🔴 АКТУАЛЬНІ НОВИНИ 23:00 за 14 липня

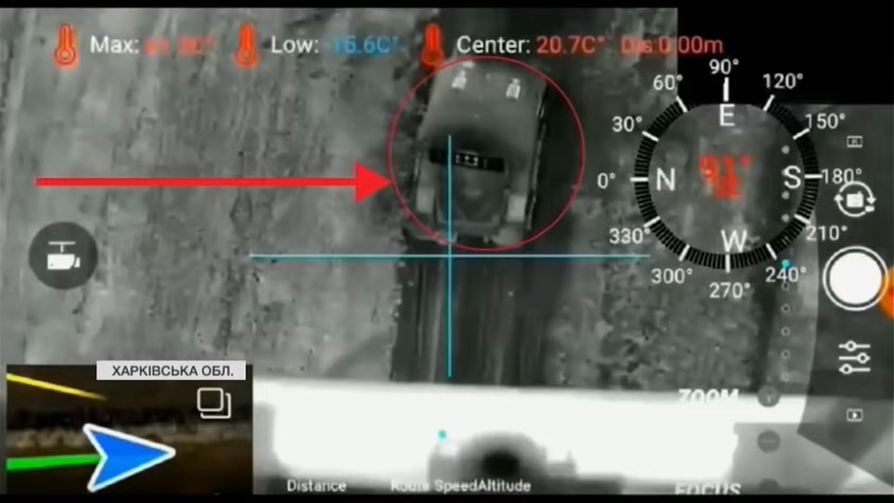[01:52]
43-я бригада на Куп'янському напрямку вистежила та рознесла на шмаття російську систему «Сонцепьок». На Кремінському напрямку ворожі логістичні шляхи перебувають під контролем бійців Азову.
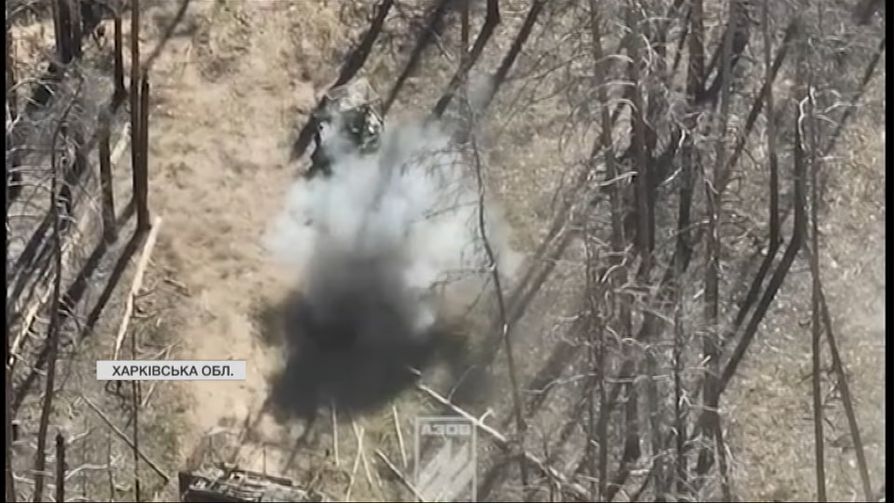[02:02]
Пілоти дронів шукають маршрути в обхід засобів РЕП, щоб не дати окупантам підвести піхоту та зброю на позиції.
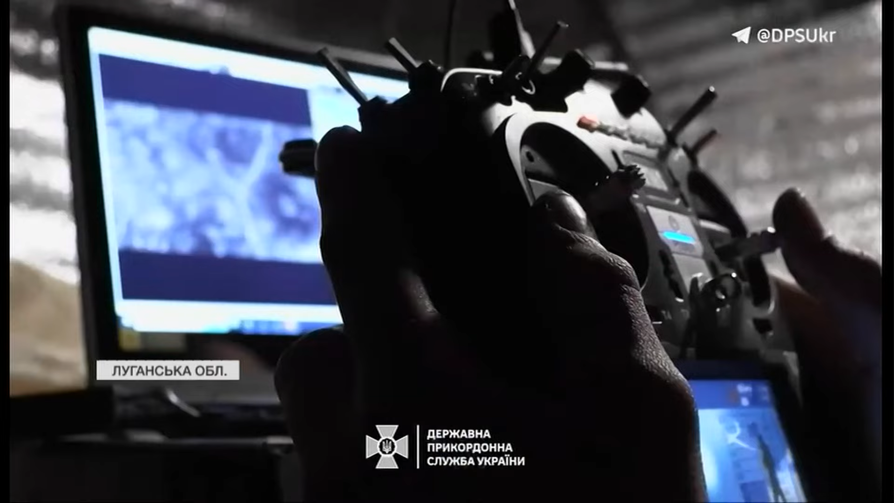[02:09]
А прикордонники помсти в Серебрянському лісі розтрощили ударними пташками
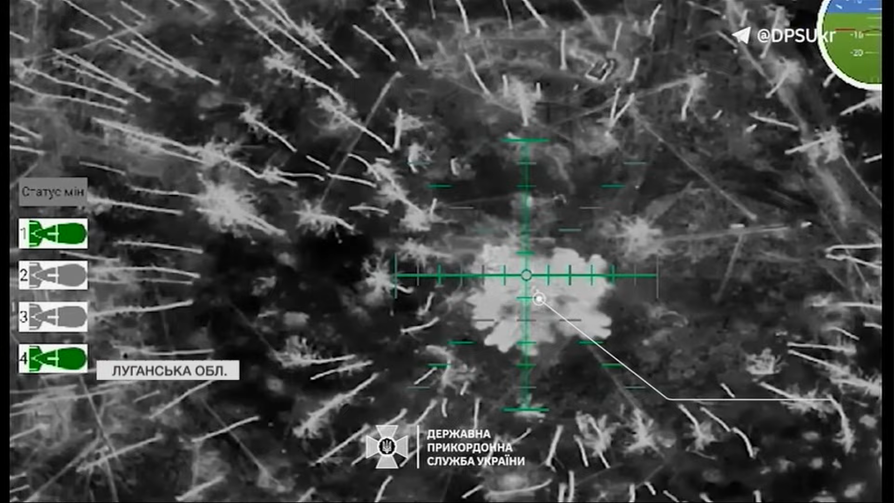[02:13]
укриття противника під постійними обстрілами і прифронтові села Луганщини.